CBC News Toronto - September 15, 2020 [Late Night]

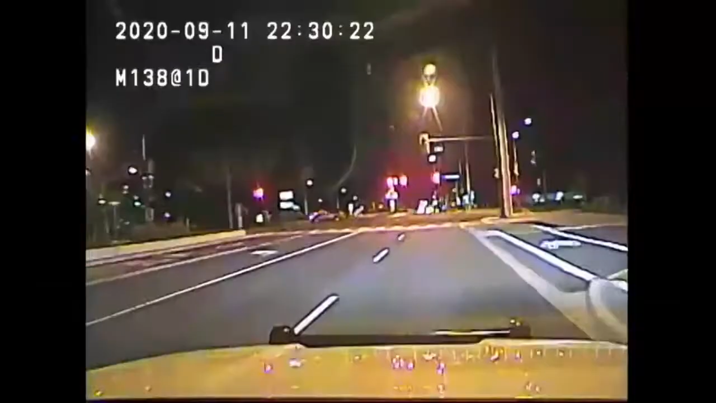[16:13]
Callers reporting that the vehicle has one small child in the car. Turn left from the wrong lane. Hey. Do you want to step out of the vehicle for us? I was just trying to drive them because they're all... Yeah. I was just trying to do the right thing.